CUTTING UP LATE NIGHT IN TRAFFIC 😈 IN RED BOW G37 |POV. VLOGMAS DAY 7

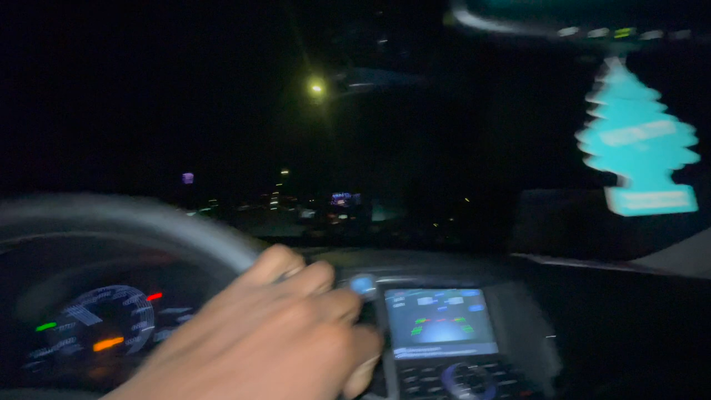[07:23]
Oh shit, I just hit a pothole. Look at this house.